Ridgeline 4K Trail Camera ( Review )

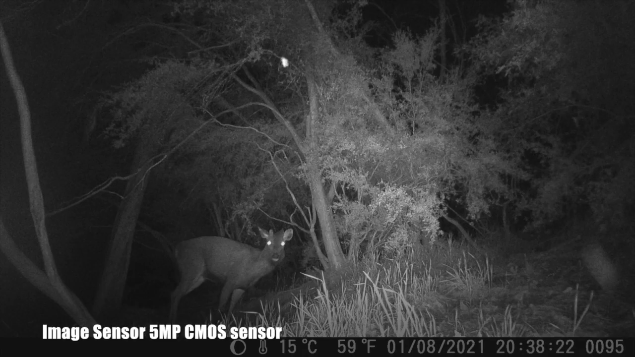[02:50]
Now it's much like any other camera, it has the low glow infrared but they do see it.
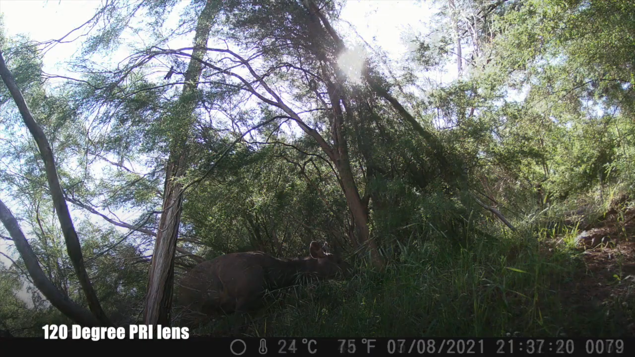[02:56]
More so in the video mode than the photo mode,
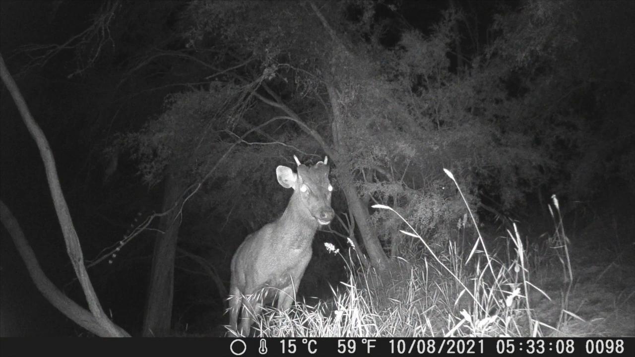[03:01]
if you'll see as we go through some of the photos and videos they definitely seem to notice that the camera is on. Now the one I had set up I have it set up where it is about half a meter off the ground and it's looking at a preaching tree and you'll see by the video and the photos that plenty of deer tend to notice it when it comes on. It's more that video time they notice when it's on than the photos. They definitely come look at it and check it out.
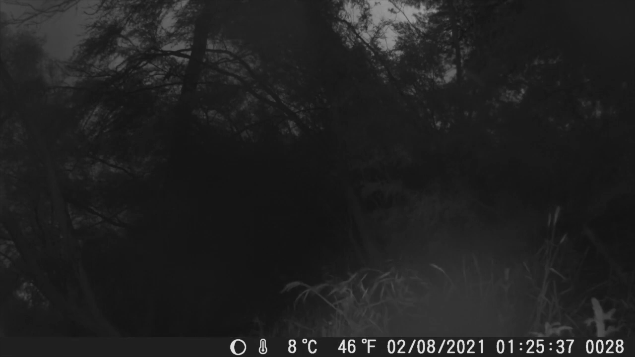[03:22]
But I haven't had many cameras that don't have deer do that and in the area where I have it, it does get a fair bit of hunting pressure on the properties next door and does get professional shooters in there. So the deer are very infrared wary from all the infrared shooting they were getting but the pro shooters in there shooting the deer and the kangaroos. So they definitely are very wary and they've been wary of every camera I've ever put in there.
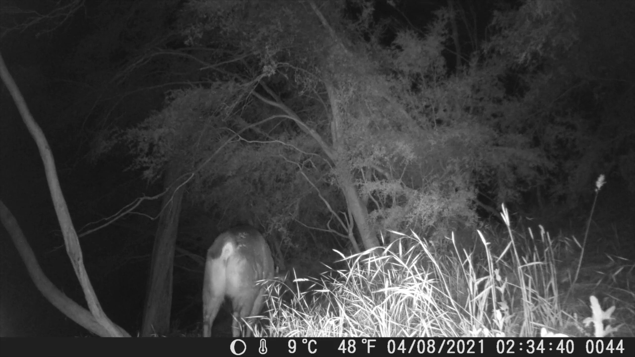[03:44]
So it's no different this camera than the others. So video mode, it can film in 4K which is great so you get good resolution and the video. You can do 24 megapixel photos so it's great for that. Not that I use my trail cameras to get great photos of deer.